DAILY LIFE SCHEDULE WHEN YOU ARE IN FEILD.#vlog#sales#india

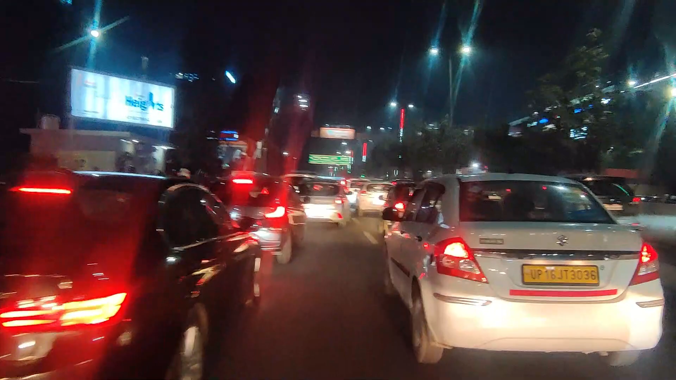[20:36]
इतना ट्रैफिक 7:30 बजे रात में, आप सोच सकते हो कि क्या हालत हो जाती है।